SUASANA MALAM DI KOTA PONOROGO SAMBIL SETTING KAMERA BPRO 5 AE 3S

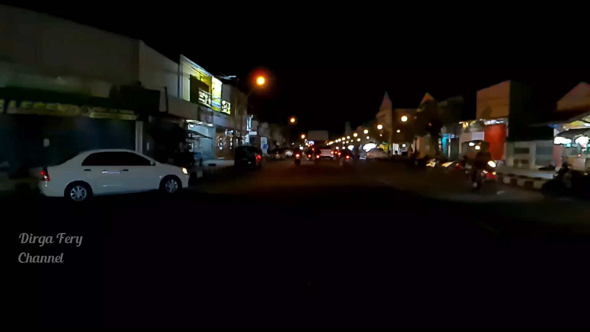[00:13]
Oke teman-teman, pada kesempatan malam hari ini disini saya berada di jalan Jenderal Suderman ya untuk kelanjutannya video saya
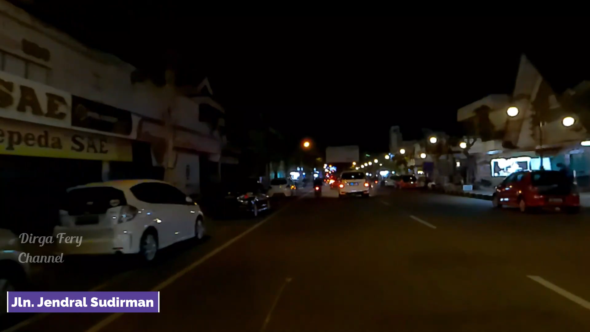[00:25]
kemarin disini saya akan membuatkan video perjalanan dari jalan Jenderal Suderman menuju ke jalan Kiai Haji Amadalan ya teman-teman atau di daerah Pasar Lodi
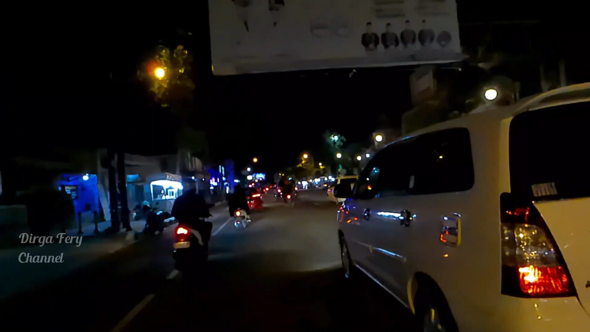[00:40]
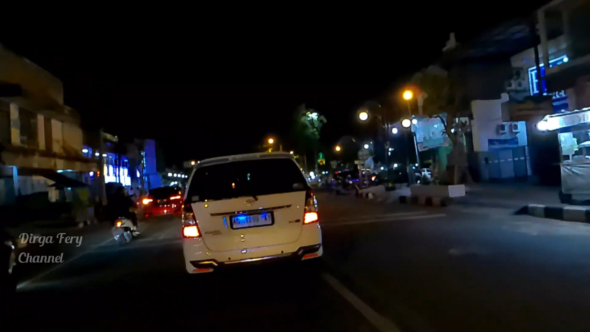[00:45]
Ponorogo teman-teman kita belok kiri ya disini saya sudah baca di daerah alun-alun Ponorogo
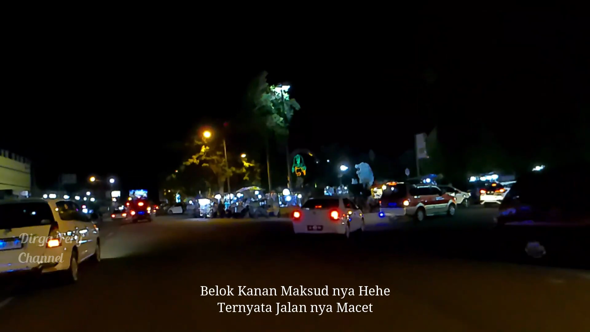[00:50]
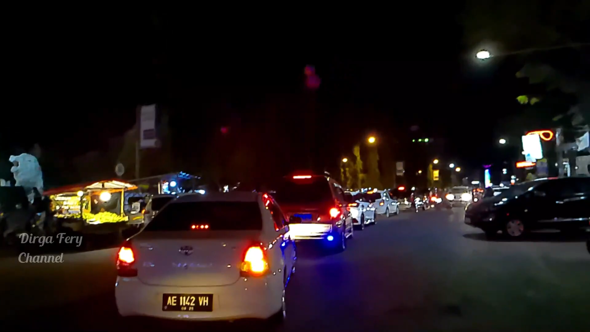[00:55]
oh macet mas bro masukin aja
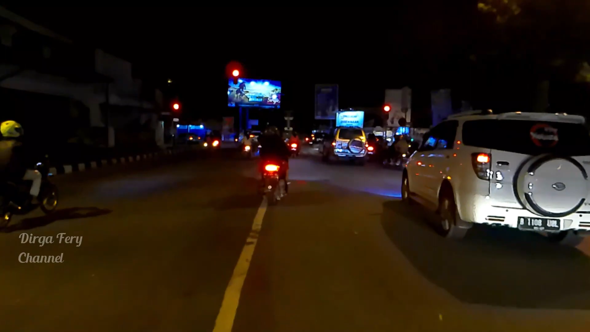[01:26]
akan menuju ke Pasar Lodi Ponorogo berhenti dulu mampu merah berhenti ya
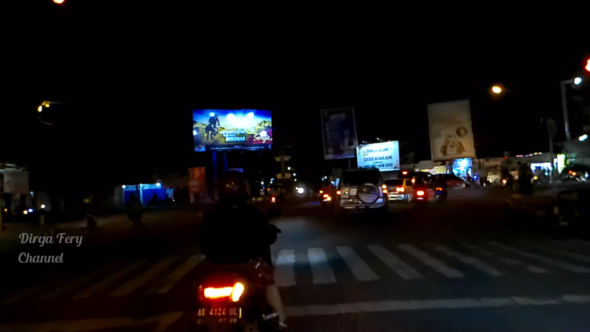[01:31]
menuju ke Pasar Lodi Ponorogo melewati jalan melewati jalan Murib Sumbu Harjo teman-teman
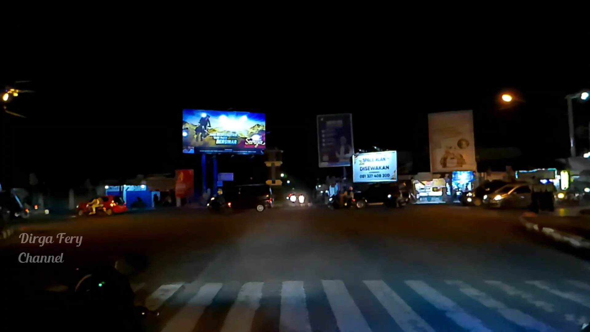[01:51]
mungkin ada acara di alun-alun Ponorogo tadi kalau lewat belok kanan ya macet gak bisa jalan ada pak polisi ini suasana malam seperti ini ya teman-teman yang ada di alun-alun Ponorogo disini saya berada di perempatan ya perempatan
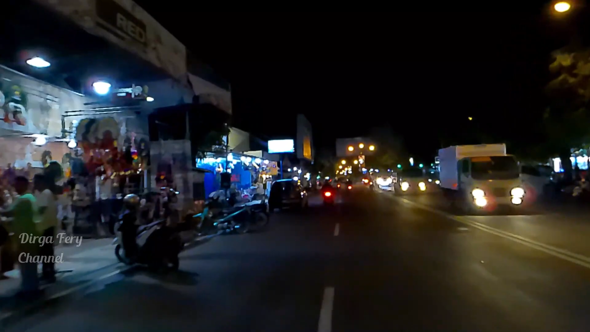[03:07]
mengenai tentang Bepro ya suasana pada malam hari ini di
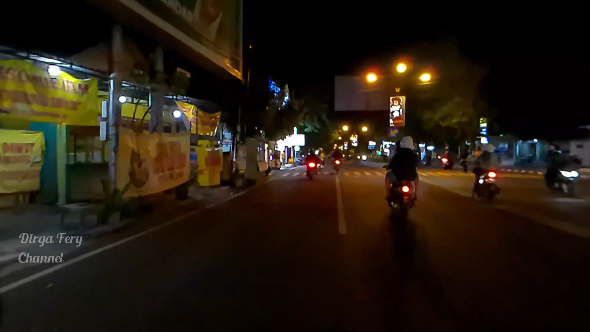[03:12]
video saya sebelumnya saya menggunakan resolusi
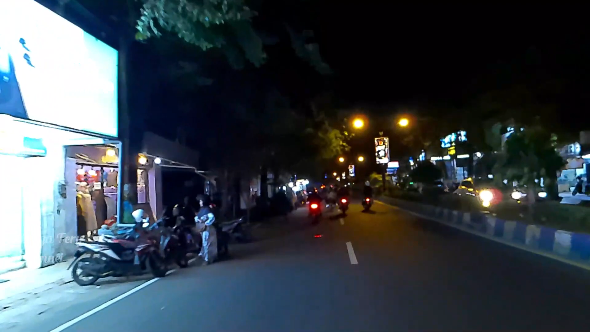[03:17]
10 80 30 fps pada malam hari ini saya
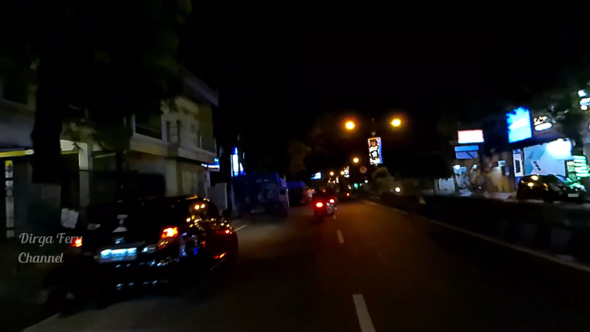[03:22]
menggunakan resolusi 10 80 60 60 fps teman-teman ini low lag ya dari sini apakah nanti hasilnya bagus kita coba lihat nanti
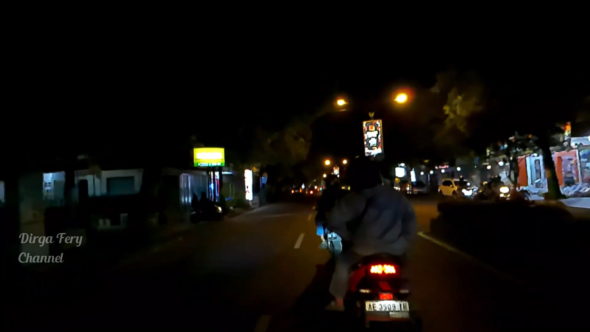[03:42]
untuk settingan lainnya seperti exposure
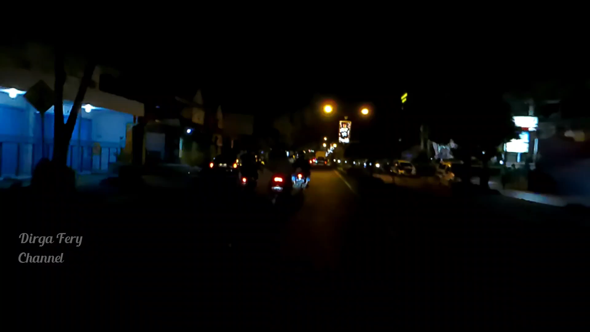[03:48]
saya menggunakan saya menggunakan plus 3 white balance menggunakan auto
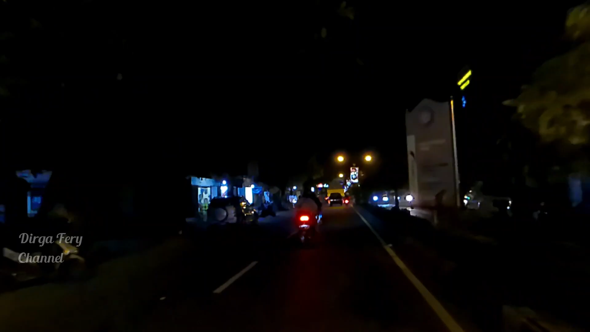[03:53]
untuk ISO disini saya menggunakan 3200 ya teman-teman
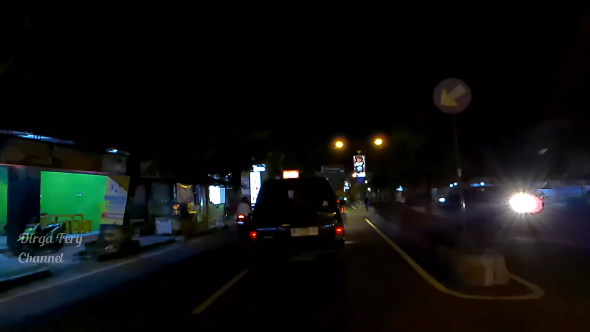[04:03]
untuk ketajaman gambar saya buat sedang
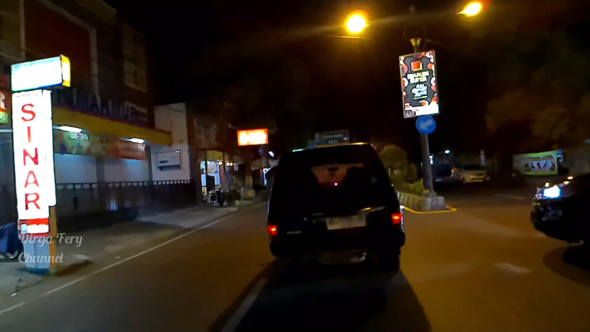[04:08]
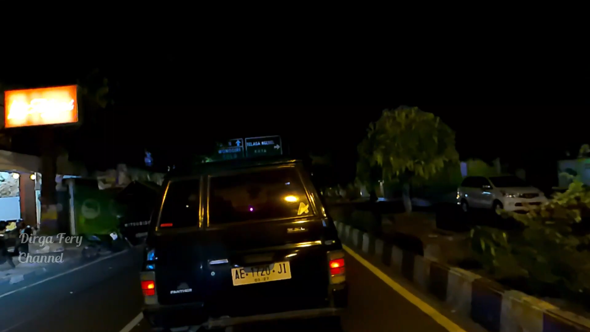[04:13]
dan kualitas dan kualitas gambar saya buat pacam teman-teman nanti dulu ya
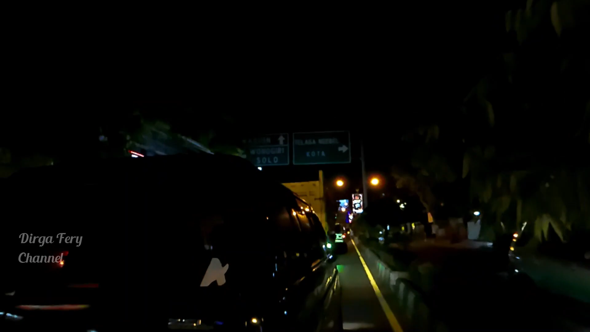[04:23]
apakah nanti hasilnya bagus atau perbedaannya apa nanti kita lihat sama-sama teman-teman jadi ini untuk videonya untuk kelanjutannya video yang yang tadi ya teman-teman jadi mulai dari jalan Batara Katong menuju
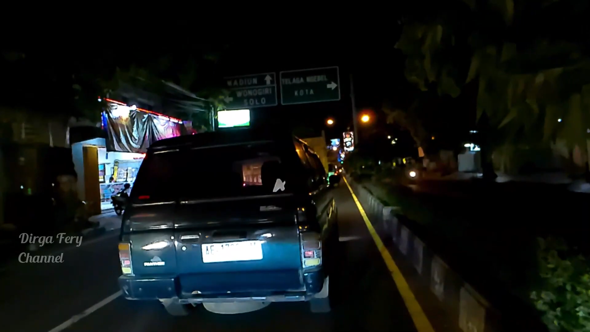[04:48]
ke jalan Jenderal Sudirman kemudian setelah saya ambil citaan saya lanjutkan video perjalanan ini teman-teman
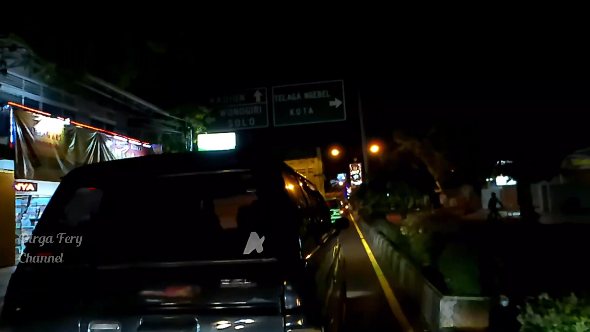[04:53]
di jalan Jenderal Sudirman menuju ke jalan Kiai Haji Amad Jalan
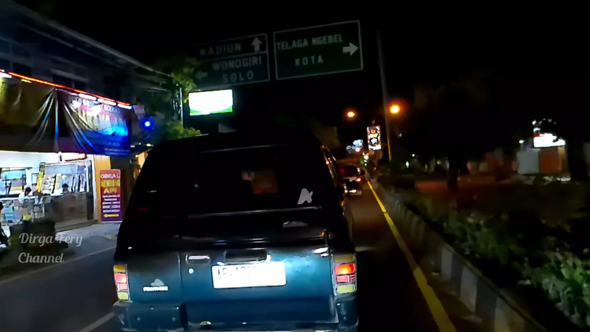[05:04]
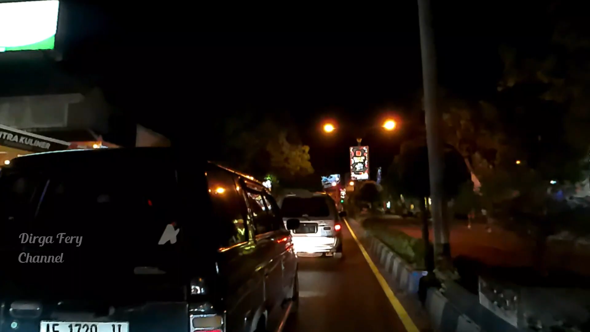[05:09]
saya buat dengan resolusi 10 80 60 fps teman-teman pelan-pelan ya
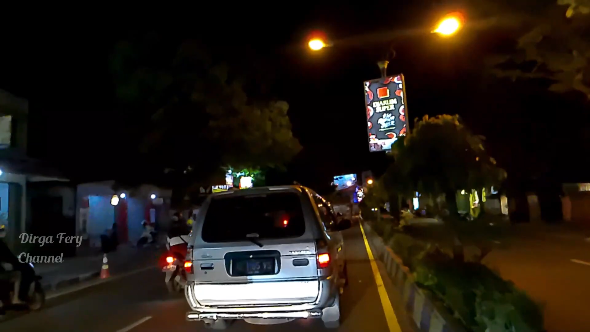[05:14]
lampu merah itu ke jalan Urib Sumarja dibuat satu arah ya teman-teman dari barat menuju ke timur
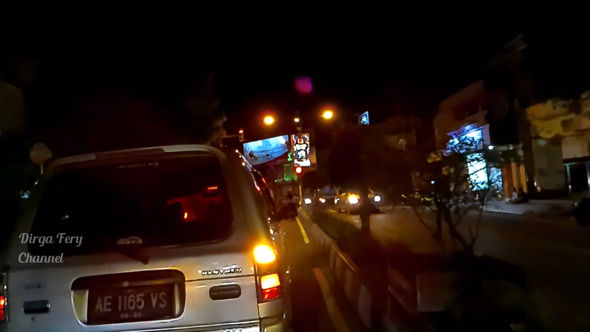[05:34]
ada ambulan di sini video saya ambil sekarang pukul setengah sembilan malam ya suasananya seperti ini